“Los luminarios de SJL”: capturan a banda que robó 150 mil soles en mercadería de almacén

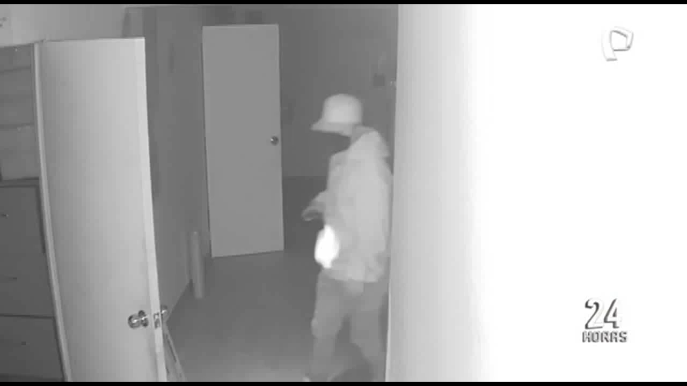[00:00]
Estos delincuentes caminan por los pasadizos de este inmueble con suma tranquilidad
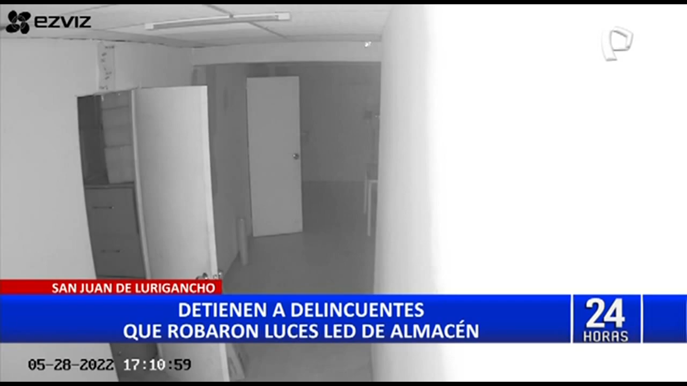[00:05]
y uno a uno se llevan decenas de cajas de luces LED,